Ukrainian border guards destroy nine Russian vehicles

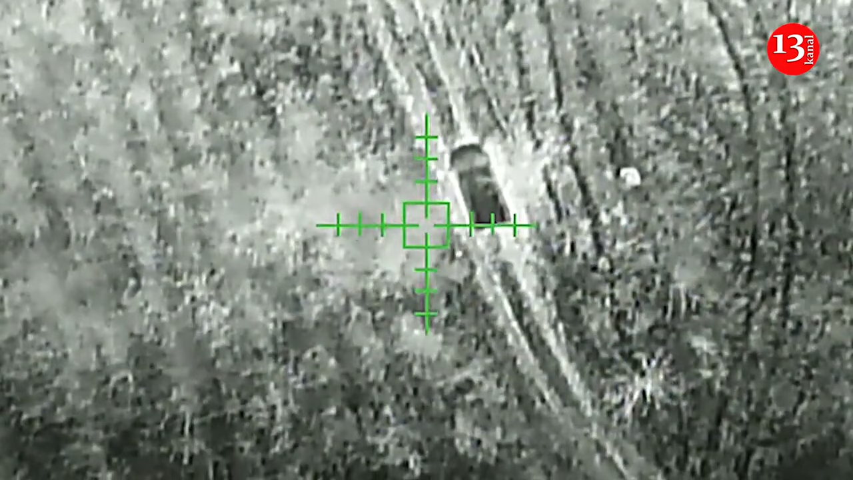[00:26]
Besides, the State Border Guard Service of Ukraine has shared a video showing an FPV drone destroying a Russian dugout. 100% camouflaged in the Kupiansk direction,
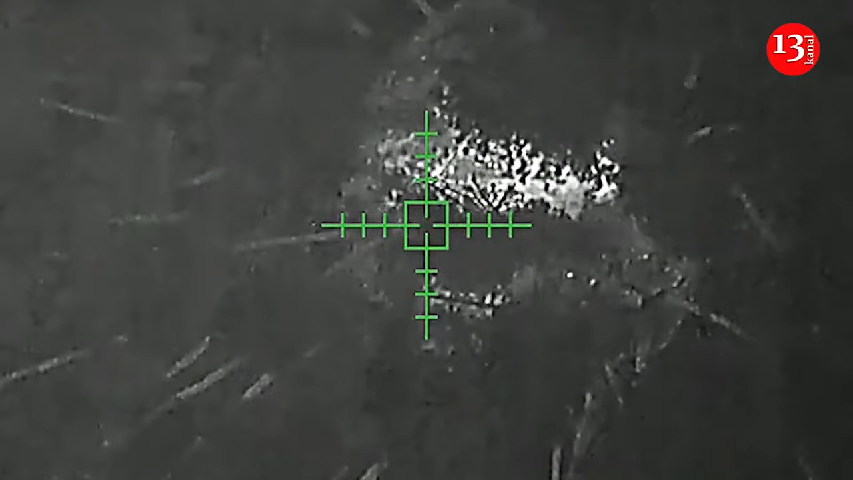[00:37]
border guards destroyed an enemy dugout with an FPV drone.